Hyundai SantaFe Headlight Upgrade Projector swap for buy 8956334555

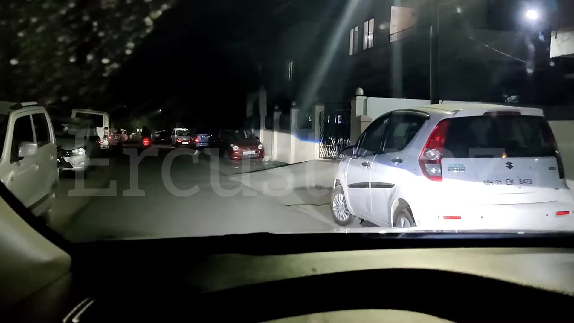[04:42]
मैं आपको आगे से भी दिखा दूंगा इसकी लाइट कैसी गिरती है